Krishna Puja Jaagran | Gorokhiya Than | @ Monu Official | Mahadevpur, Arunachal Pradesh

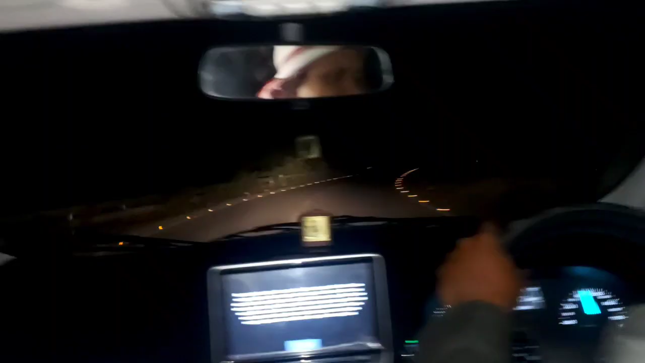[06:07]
सो गाइस अभी हम लोग पहुंचने वाले हैं, जस्ट ये ब्रिज खत्म होके ही अभी पहुंचेंगे हम लोग।
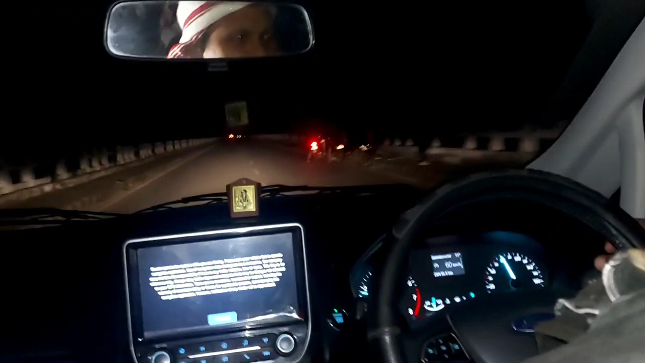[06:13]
ये है रिवर नोडिंग के ऊपर बनाया गया ब्रिज, आप लोग देख सकते हैं।